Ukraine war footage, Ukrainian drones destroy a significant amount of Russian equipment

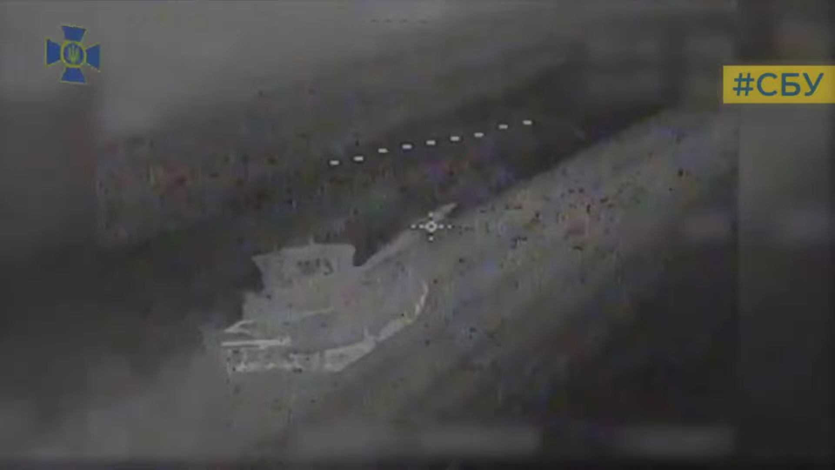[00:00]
Ukrainian drones destroy a significant amount of Russian equipment.
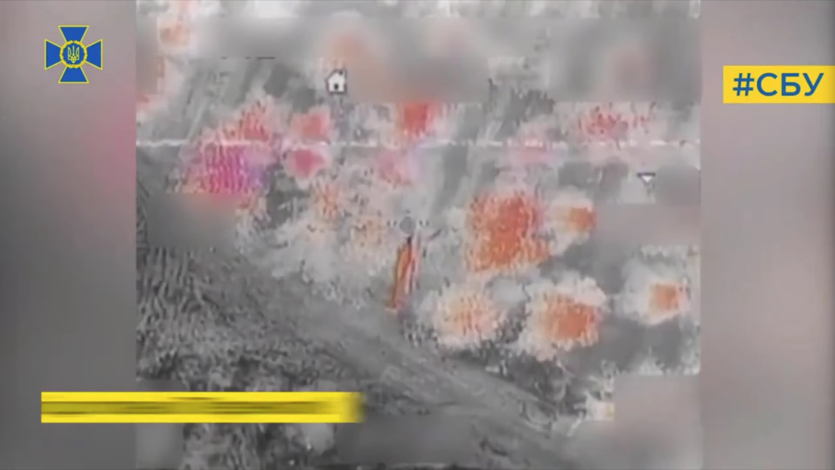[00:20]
Most of the footage of the SBU video shows how Ukrainian FPV drones, equipped mainly with cumulative combat units, hit enemy tanks of various modifications.